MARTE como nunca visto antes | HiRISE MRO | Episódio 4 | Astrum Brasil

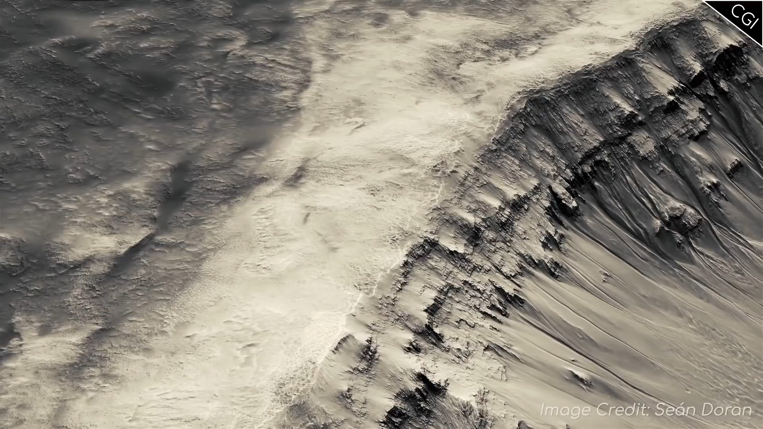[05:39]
Esta é a cratera Paliquier, uma cratera com vários quilômetros de largura e que também teve o tratamento 3D de imagens estéreo.